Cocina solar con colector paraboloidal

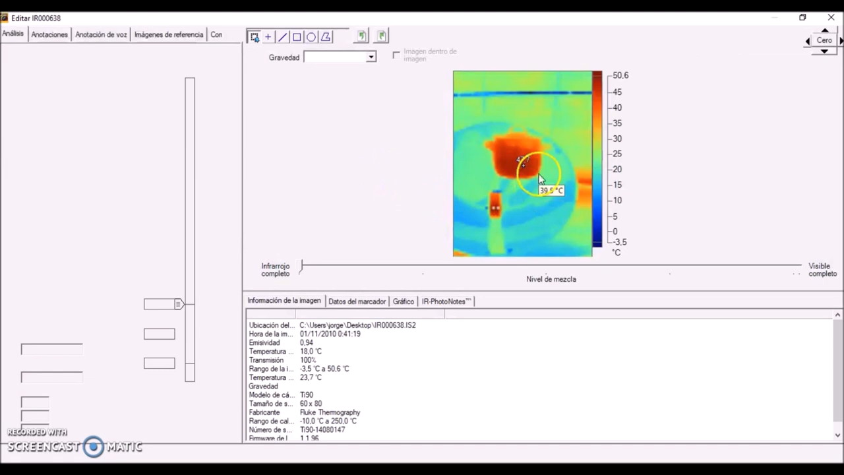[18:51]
On screen: spot 39.5°C, scale top 50.6°C, scale bottom -3.5°C
Después de un cierto tiempo que la olla haya estado al sol, vemos como ya la olla en toda en sí está caliente.
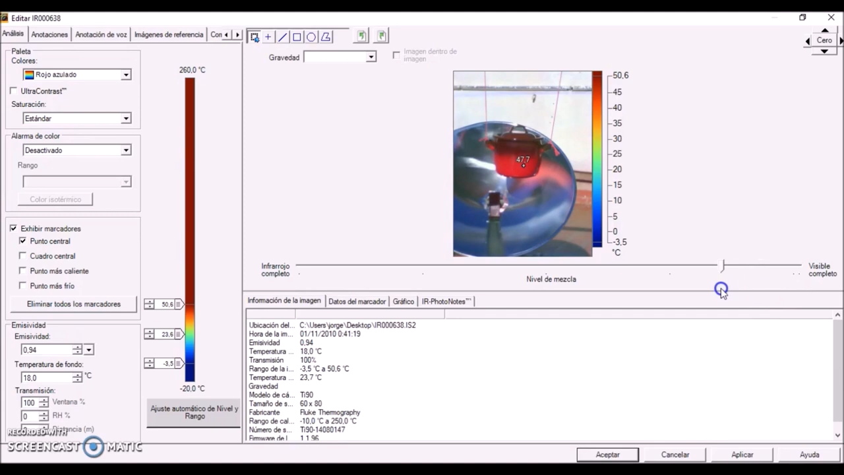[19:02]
On screen: scale top 50.6°C, scale bottom -3.5°C
Ahí podemos ver la foto original, como ya toda la olla está caliente y no solo un cachito como en la otra foto que acabamos de enseñar. Y vamos a ponerles el punto más caliente.
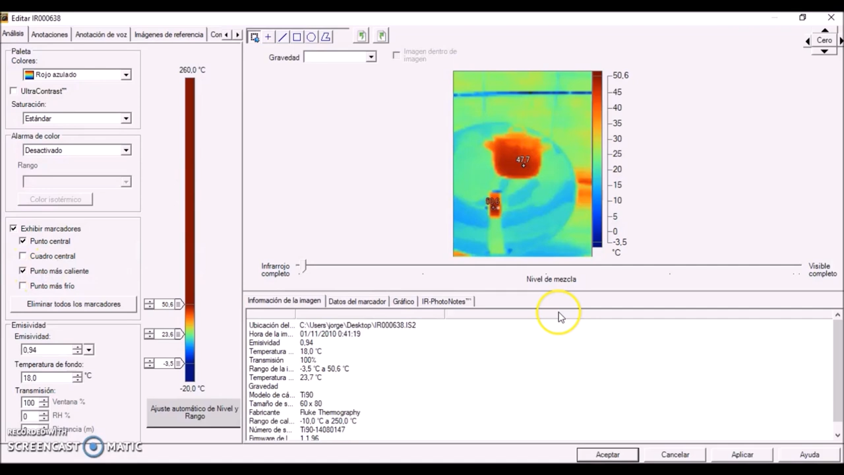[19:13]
On screen: scale top 50.6°C, scale bottom -3.5°C
Vale, ahora quítalo y vamos a ver otra foto. Aquí vamos a ver el agua a la que está la olla. La temperatura a la que está el agua de la olla. Como podemos ver, aquí es la foto original, que está llena de agua. Y ya vemos como ya ha empezado a hacer efecto el sol.
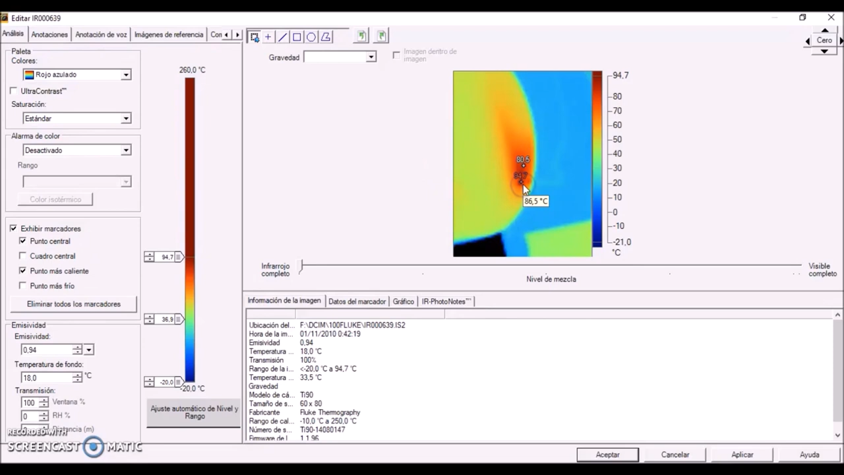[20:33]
Sí, y aquí podemos ver cómo hemos pasado de tener una olla que
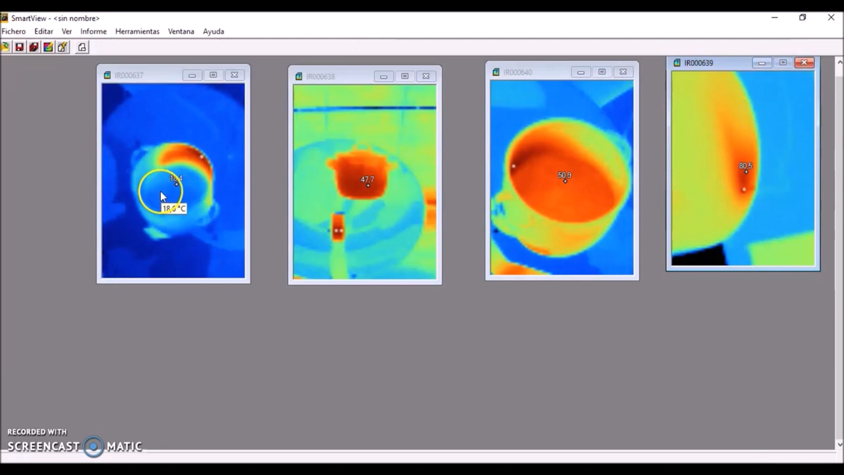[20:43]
solo estaba calentada una parte a tener la olla entera caliente y da paso a que el agua se caliente. Vamos a ver el gráfico de la. Vamos a ver el gráfico que tiene